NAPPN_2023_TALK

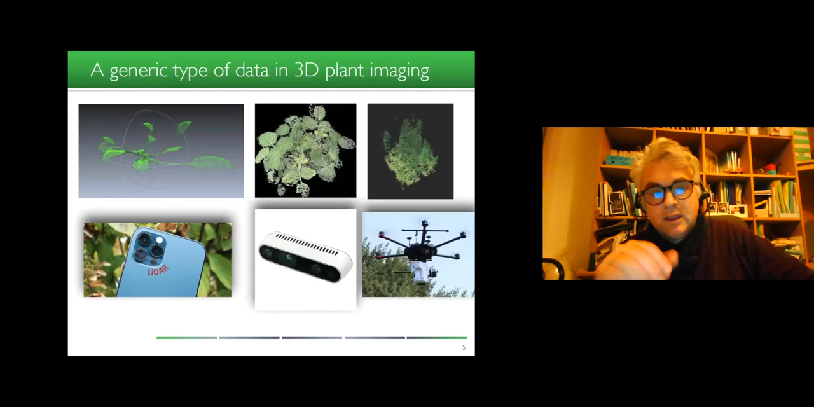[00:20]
When you care about plants there is one type of data which is ubiquitous which are the point clouds produced by lidar or fusion of RGB images.